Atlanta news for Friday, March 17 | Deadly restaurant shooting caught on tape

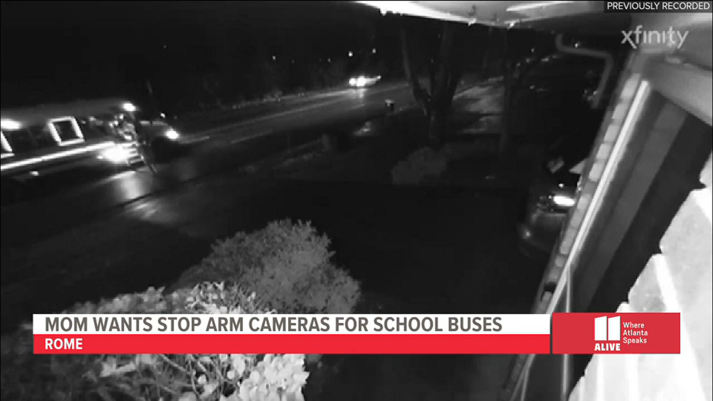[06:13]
Drivers illegally passing school buses as they load and unload students outside her home. She was actually in that video right there unloading her kids.